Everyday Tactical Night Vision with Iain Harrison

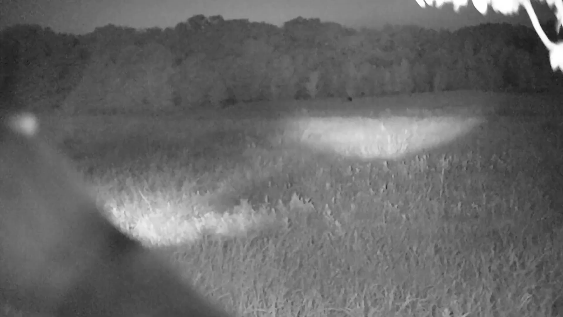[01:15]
So I use night vision when it comes to predator control,
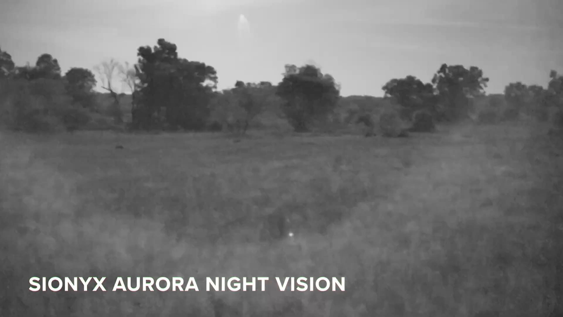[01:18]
non-native invasive species such as hogs and especially when it comes to coyotes around here. There are a few different ways you can utilize a device like this.